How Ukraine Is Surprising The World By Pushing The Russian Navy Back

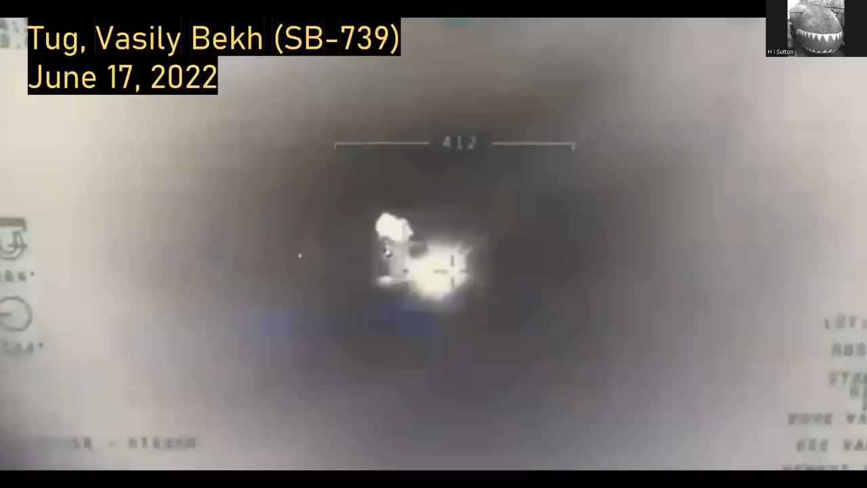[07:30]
the harpoons were used firstly to sink a arm tug called um the vasili beck interestingly it's a described as a tugboat but it's got a missile system on the back um it was a really big deal and you can actually see the second missile that little white dot to the left of the explosion that's coming into double tap they also